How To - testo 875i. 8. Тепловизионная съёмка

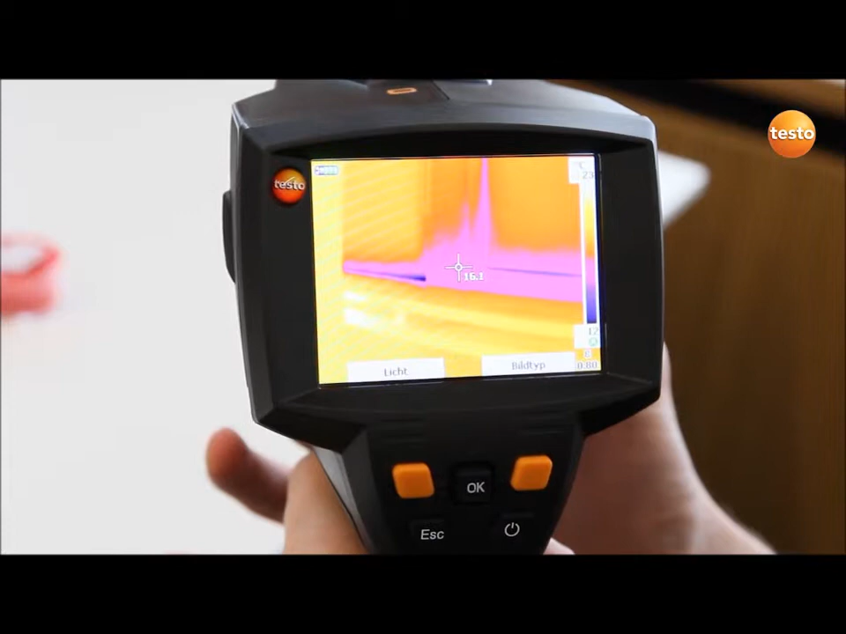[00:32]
В затвор тепловизионной камеры управляется кнопкой спусковой крючок.
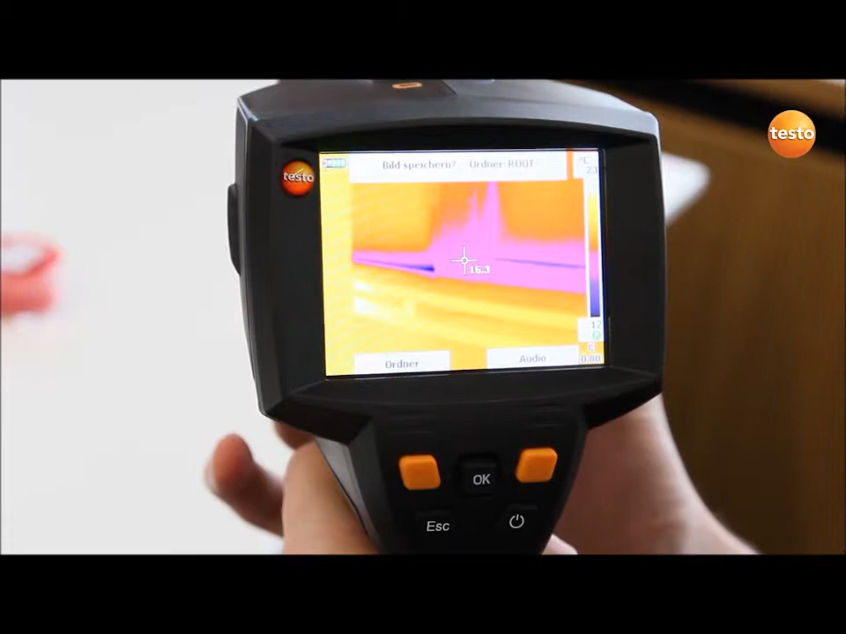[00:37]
Однократное нажатие кнопки фиксирует выбранное изображение.